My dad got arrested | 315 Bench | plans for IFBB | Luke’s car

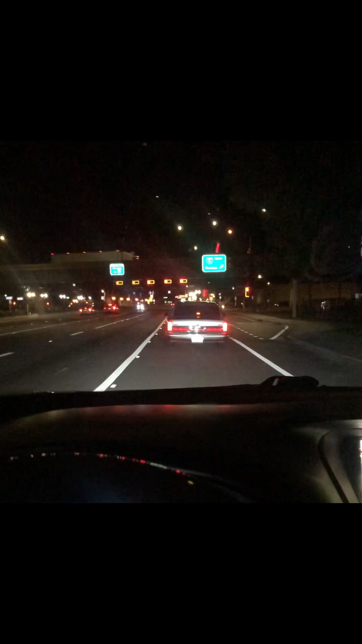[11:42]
We made it, yo. We got the car. That's Luke in front of me. That was the car we were in earlier. Seven-tenth of a mile ahead on the road. Right lane blocked. One-half of a mile long. This thing won't shut up. Ugh, smells like fish. Oh, we're next to IHOP. Never mind. And I just realized cars are kind of like sperm cells. You know, we're swimming towards something. Only to find out we're at the end of the napkin. And there's nothing there.